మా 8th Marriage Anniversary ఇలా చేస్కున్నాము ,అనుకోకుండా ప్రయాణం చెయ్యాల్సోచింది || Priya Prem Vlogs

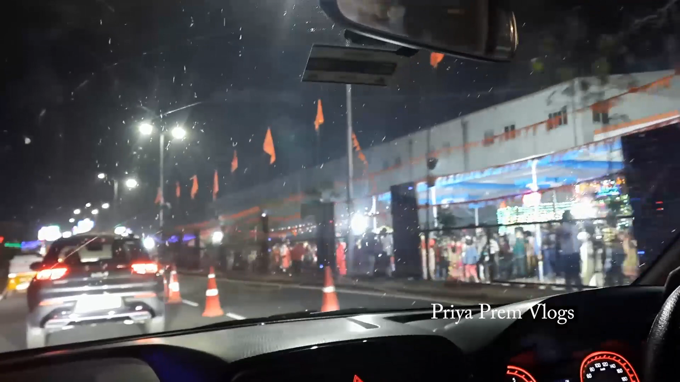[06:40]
हाइदराबाद की एंटर अपड़ू हाइदराबाद उच्चिन तरवादा आट्राफिकलो इंटिकेलला अपड़ू